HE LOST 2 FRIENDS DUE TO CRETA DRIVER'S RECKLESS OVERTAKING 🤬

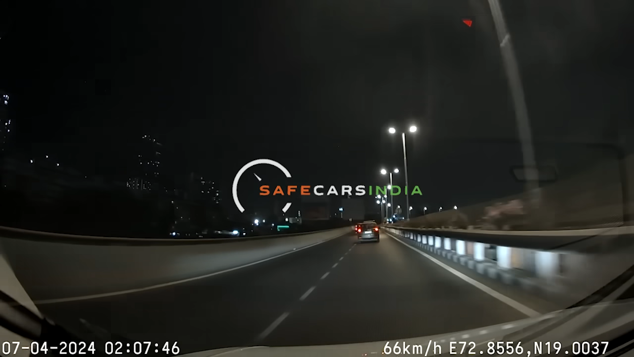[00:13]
सारे लोगों ने उस वीडियो को देखा होगा जिन्होंने नहीं देखा वो एक बार पहले ये वीडियो देखें इस वीडियो में उपर लिखा है रैस ड्राइविंग जो की यहाँ पर हो भी रहा है